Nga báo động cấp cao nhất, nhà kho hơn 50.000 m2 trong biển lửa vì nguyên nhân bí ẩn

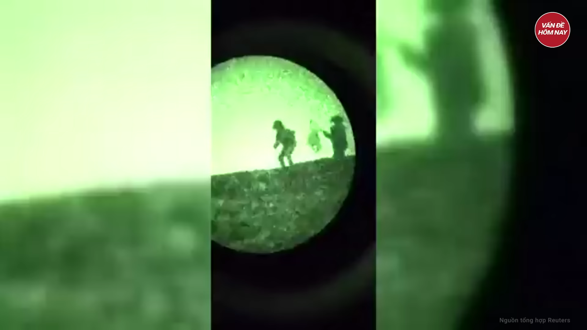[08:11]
Phát đạn đầu tiên trượt mục tiêu,
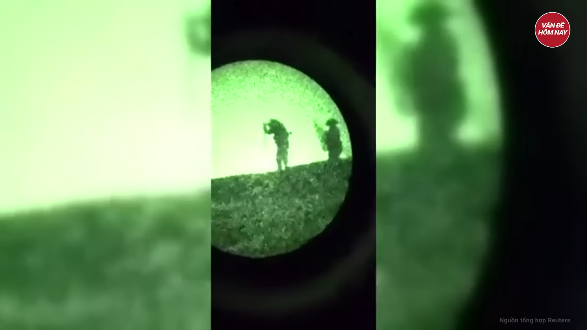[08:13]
xã thủ điều chỉnh đường ngắm và bắn trúng đích với phát thứ hai khiến phi cơ Ukraine bốc cháy và nhanh chóng rơi xuống đất.
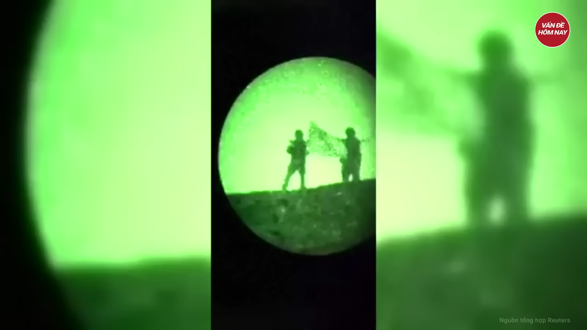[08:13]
Hình dáng mục tiêu cho thấy nó là Babayaga hay còn gọi là Macaron, loại UAV cỡ lớn của Ukraine.